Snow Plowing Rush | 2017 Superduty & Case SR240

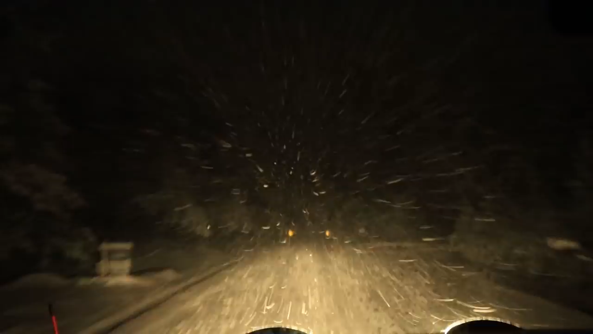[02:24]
Considering none of these roads have been plowed, we probably got 6 inches of snow. It is a little bit slower going. Yes, I am saying that. I know a lot of you guys who follow me realize I don't really drive slow in the snow. It's doing about 20 under.